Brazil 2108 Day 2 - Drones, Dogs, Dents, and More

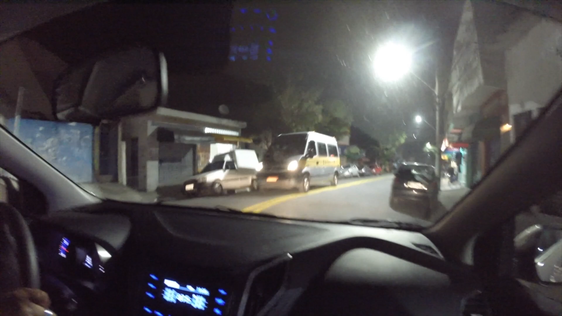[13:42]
School buses are still going? Yeah. It's 7 o'clock. Yeah, it's still awesome.
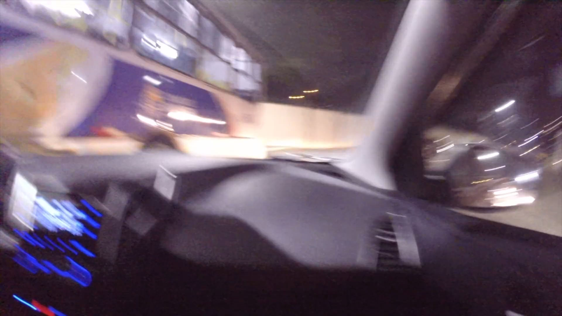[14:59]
Oh my. Oh my God. What did you hit?
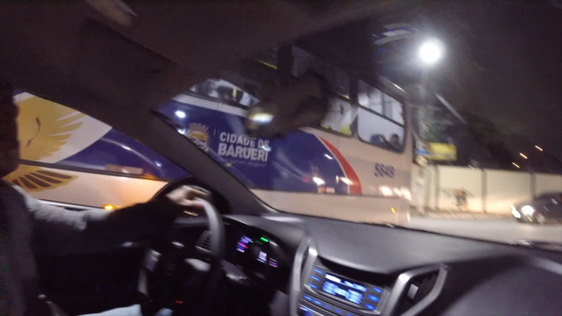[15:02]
Did you just hit the car? Oh, yep. God. That was beautiful.
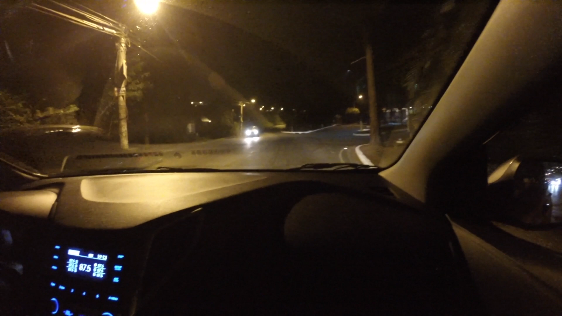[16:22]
there is no warning, nothing. It's not fun. Take it easy. We are not rushing. See, another one. Just take it easy. No rushing.
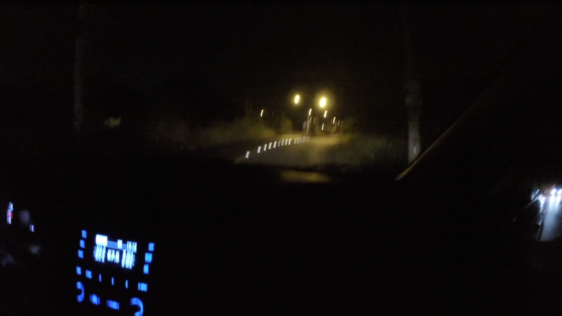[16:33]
But you about got us airborne, babe.